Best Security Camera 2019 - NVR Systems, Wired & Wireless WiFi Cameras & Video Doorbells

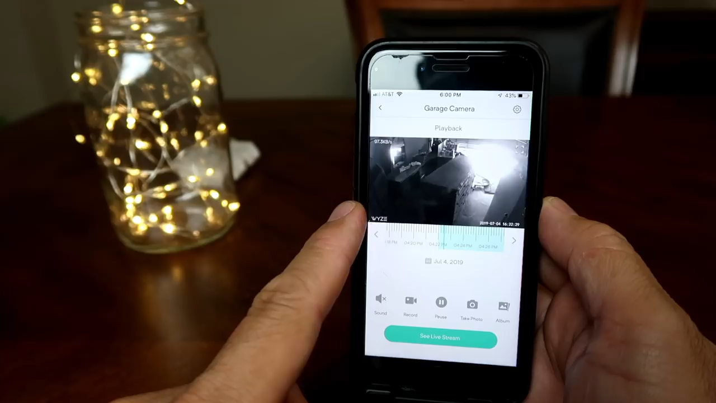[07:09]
So, you will not miss any footage. If you don't put a microSD card, you will get the free 12-second cloud recording of the motion event.